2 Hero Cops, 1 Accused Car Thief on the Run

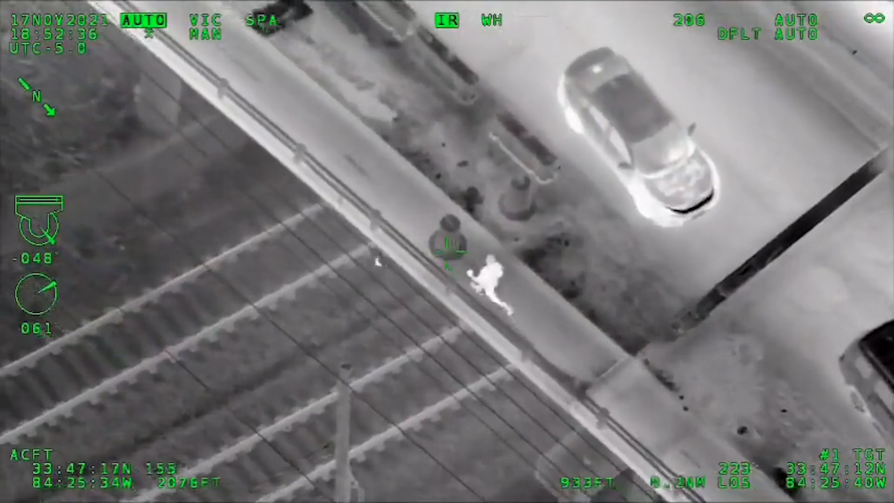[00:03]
Just tossed a gun under the bridge. Just tossed a gun under the bridge.
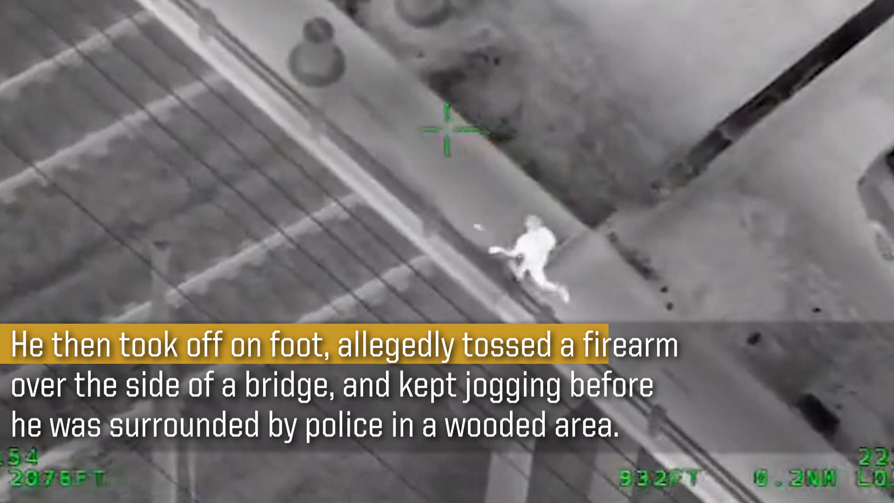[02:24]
Over the... Just tossed a gun under the bridge. Just tossed a gun under the bridge. Um, still... Yep, you guys are right on him. You're going right at him.
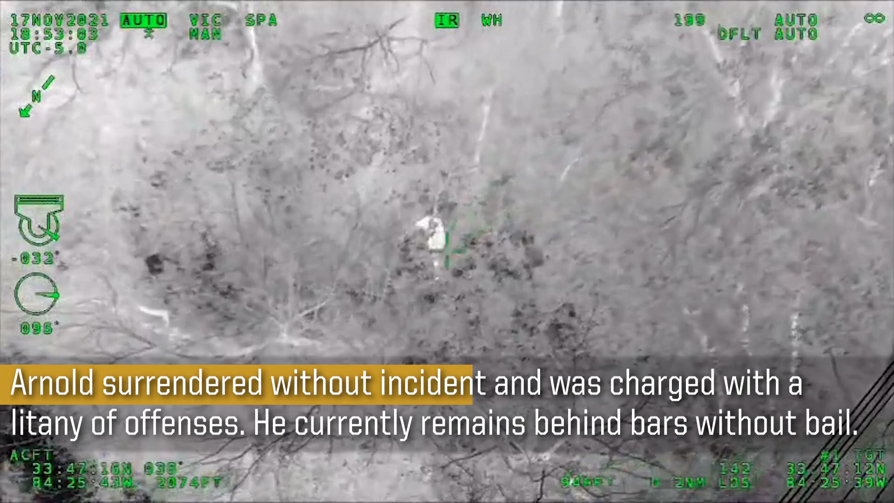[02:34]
I don't think he has anywhere to go. The person in the front, he's like, 10 feet in front of you.
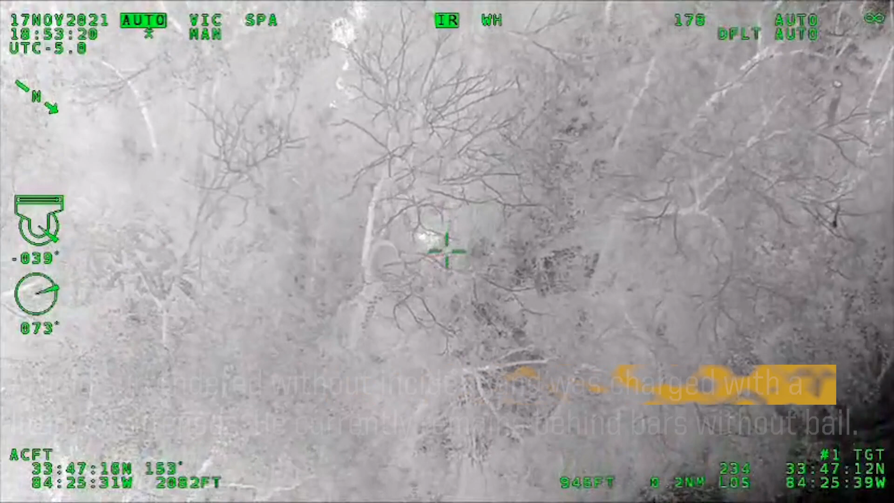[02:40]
Just barely to the left. You're at 11 o'clock. Laying down in the bushes.
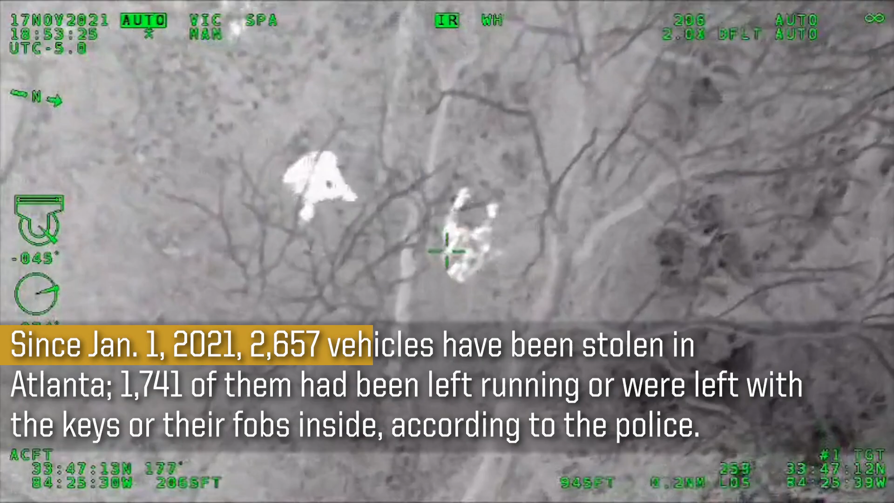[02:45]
All right, they're giving him commands. Giving him commands. One in custody.
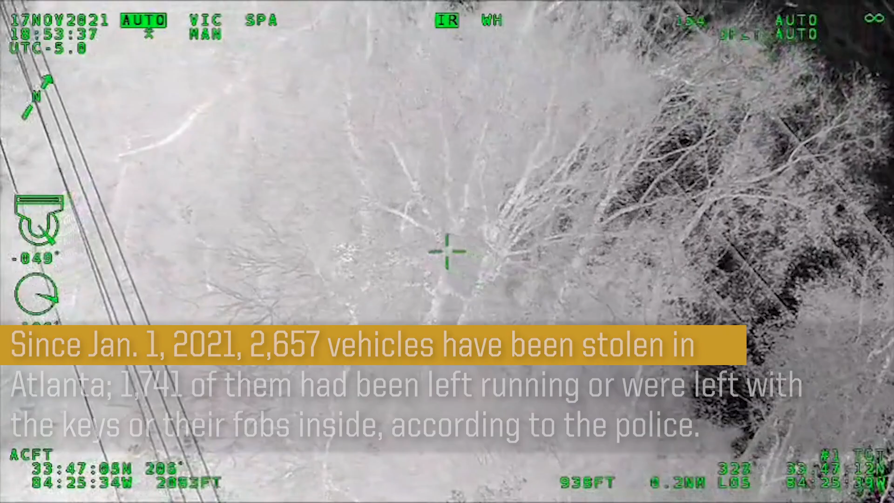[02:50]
One in custody. And I need somebody to go retrieve that gun he threw on the railroad track so we can get somebody down there.